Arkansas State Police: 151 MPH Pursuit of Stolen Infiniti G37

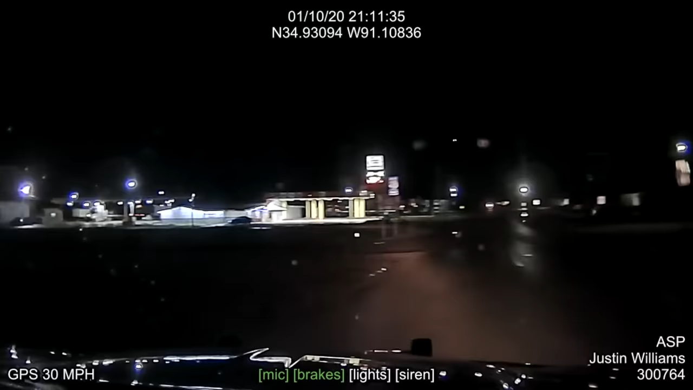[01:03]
That vehicle is going to be at the Wheatley exit.